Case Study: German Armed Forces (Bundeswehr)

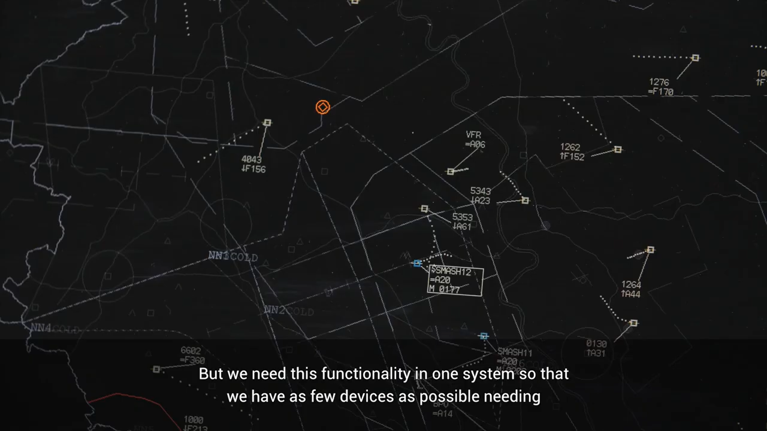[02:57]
Wir brauchen aber diese Funktionalitäten in einer Anlage, sodass wir möglichst wenig Geräte haben, die wir auch gleichzeitig bedienen müssen.